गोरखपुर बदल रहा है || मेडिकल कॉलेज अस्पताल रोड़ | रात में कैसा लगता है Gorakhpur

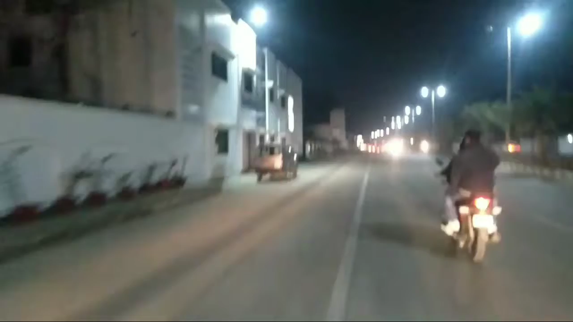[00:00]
नमस्कार दोस्तों आपका बहुत बहुत स्वागत करता हूं एक बार फिर से अपने यूट्यूब चैनल पे दोस्तों आज हम पहुच चुके हैं बसारत पूर यानी मेडिकल रोट पर जो की काफी खुबसूरत न जा रहा है रात का और आद देख सकते
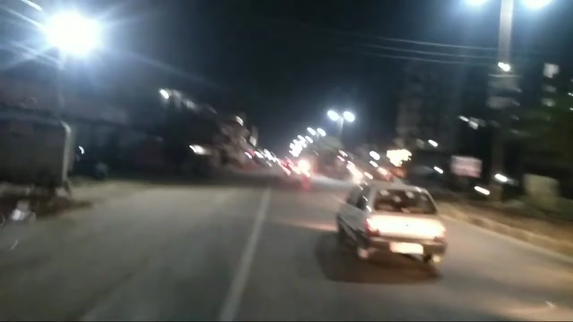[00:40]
देजेगा और कैमेंट तो करना मत भूलेगा दोस्तों आप देख सकते हैं रोट के किनारे काफी उची यह बिल्डिंग मनी हुई है काफी खुबसुरत न जा रहा है और यहां की दुकाने देख सकते हैं दोस्तों अभी काफी रात हो चुका है इसलिए यहां
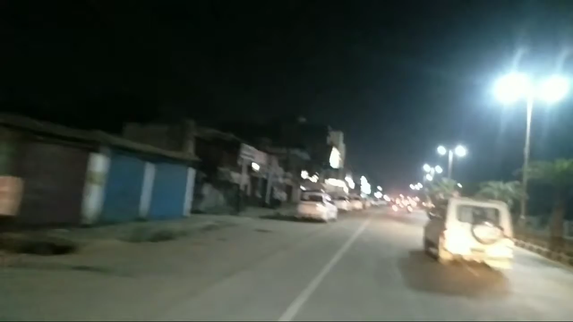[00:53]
पर दुकाने � चला था इसलिए काफी गाड़ी ते यहां पर आपको देखने के लिए मिल्ला है और आगे की तरफ आपको
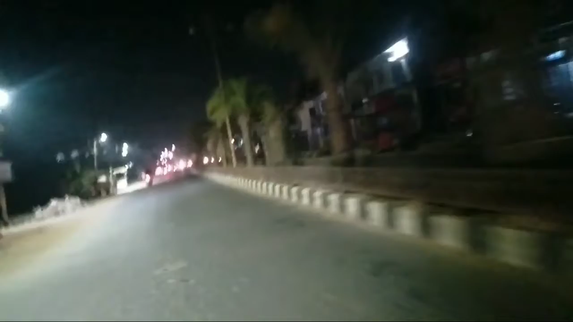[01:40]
दोस्तों ल नट काफी चोड़ा हो चुका है और सही भीनदबार नहीं है voluk rua कापी खुबसूरती है रोड दिखता है दोस्तों आप देख सकते हैं यहां पर मेरेज हॉल है और यहां की खुबसूरती बहुत ही जाजवार में